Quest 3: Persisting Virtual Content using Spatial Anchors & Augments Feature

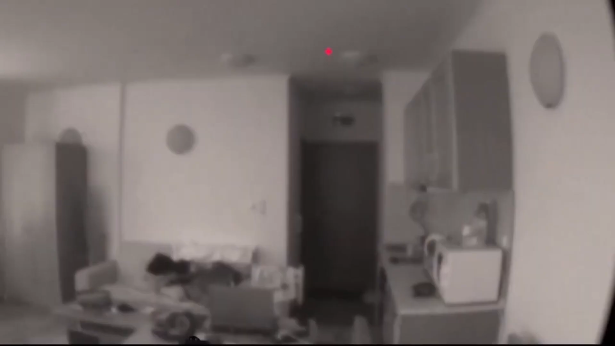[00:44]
uses the Quest 3 VR headset and you need to see